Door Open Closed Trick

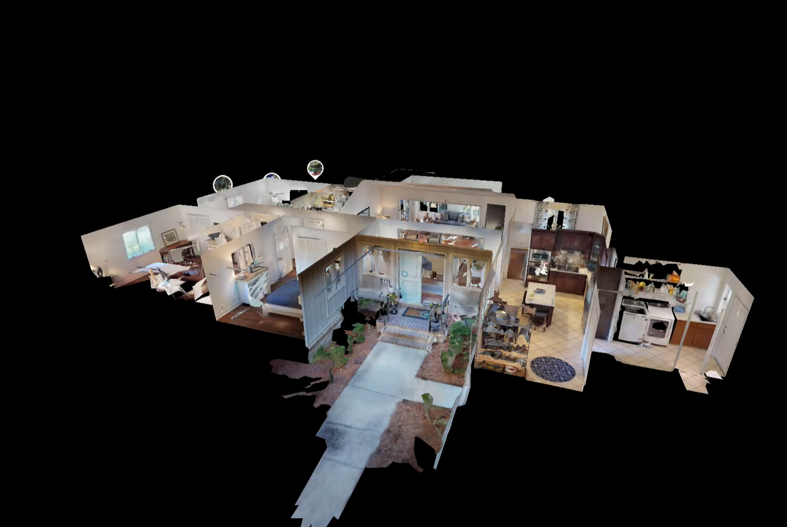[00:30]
what we call mesh in the doorway and you want to remove that so you can navigate through it. Let's look at an example where the front door of the house was closed for some of the scans. As you can see it has created some 3D
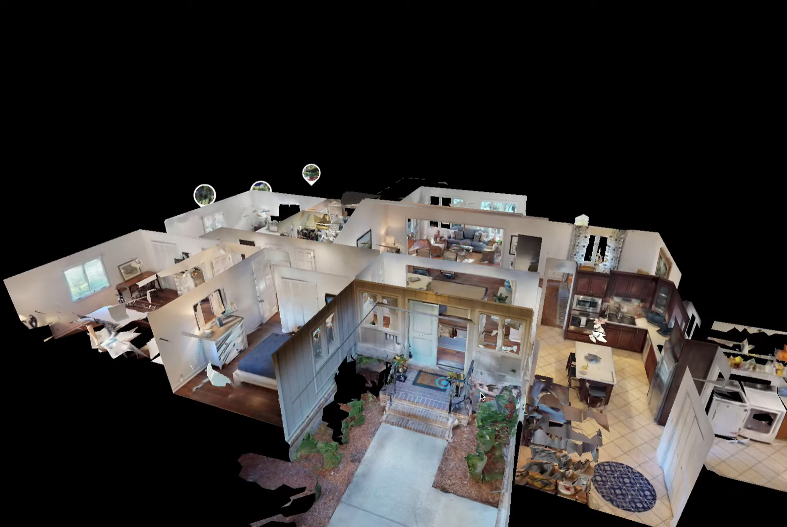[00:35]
data right here in the doorway and that's going to block me from being able to go into the house.
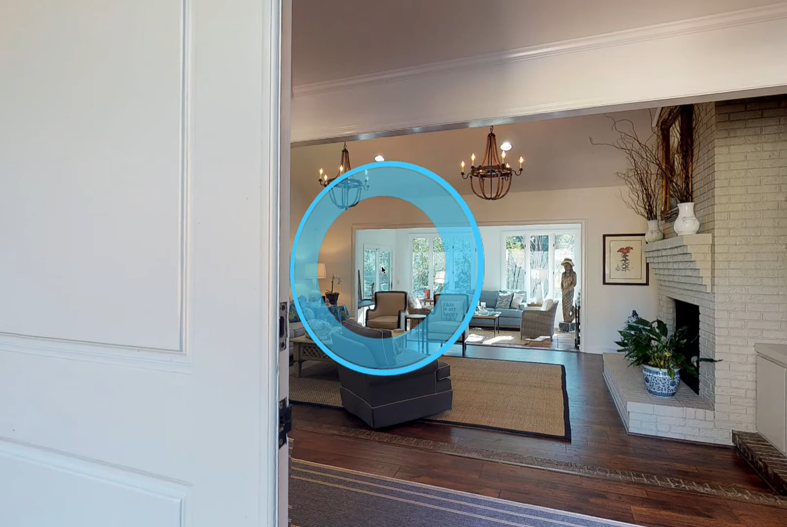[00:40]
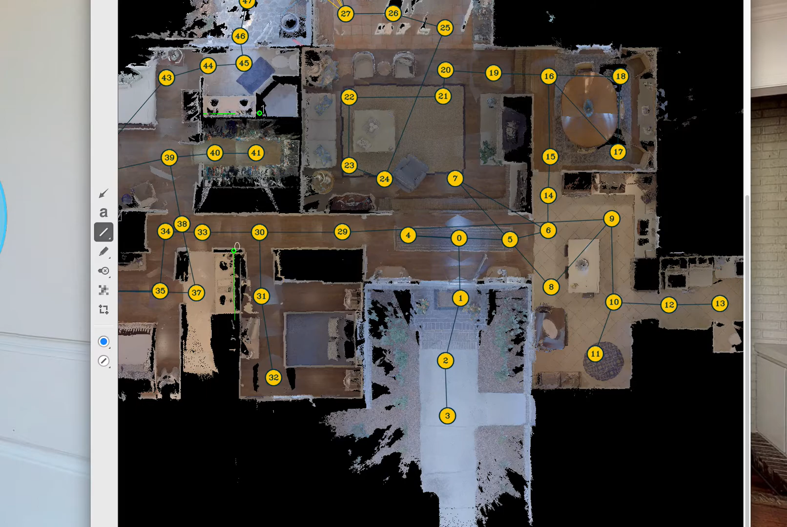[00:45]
Now let's look at the mini map for this space. In this example scans 0 and 1 were done with the door open. All or some of these other scans were done with the door closed. To remove the mesh that was caused by the closed door, surround these two scans with well-placed trim markers like this. One here, one here, one here,
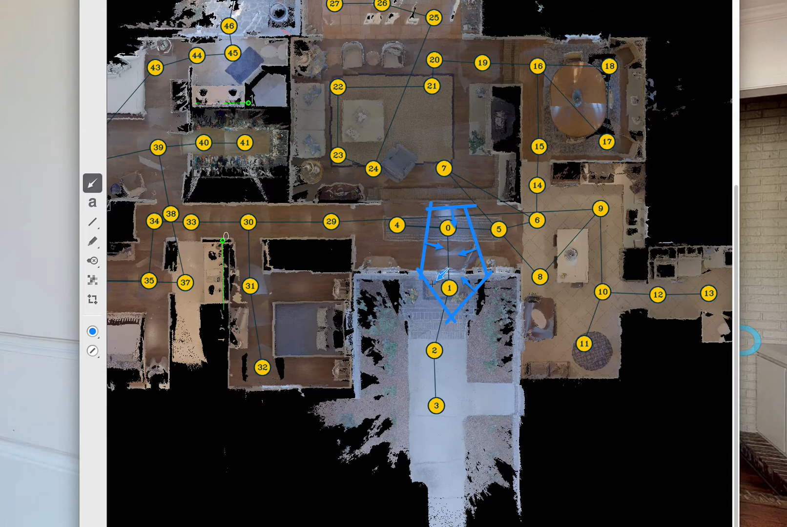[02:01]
Remember, trim markers have direction, so make sure that they're pointing so that you're removing towards the inside of the area or towards the door. And here is the
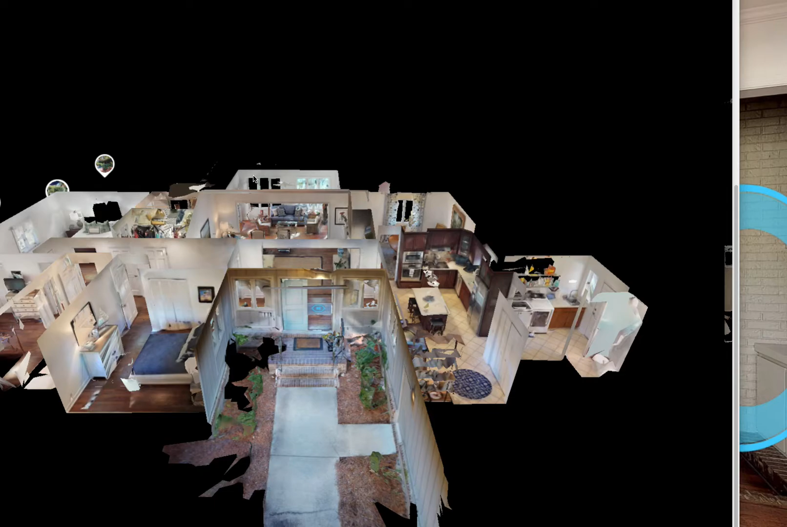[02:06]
same space with the door with the markers re-uploaded
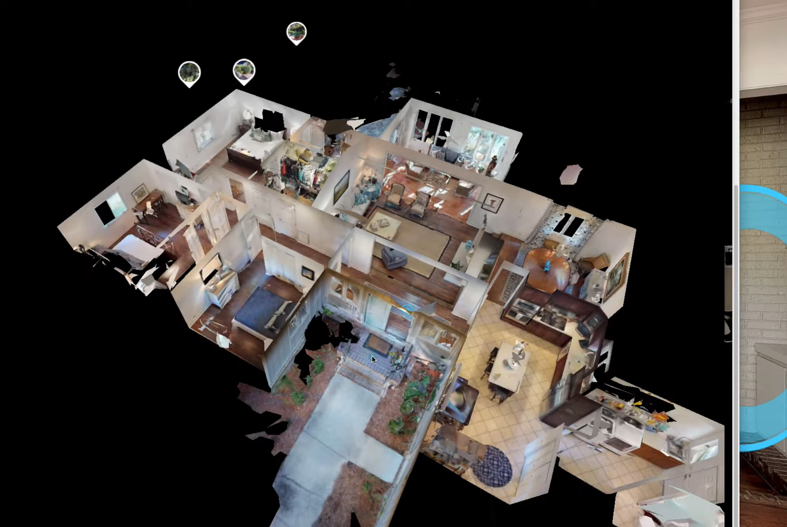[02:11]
and you can see there's no longer that piece of mesh here
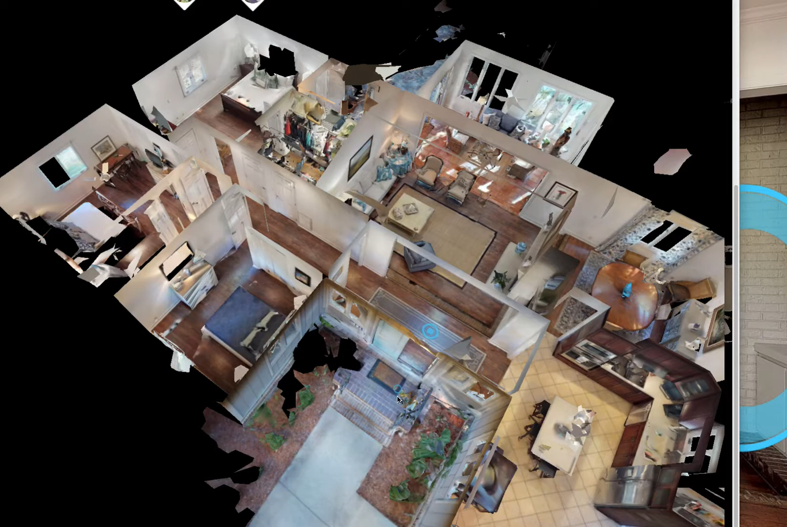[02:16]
and I can now walk through the door without any problems.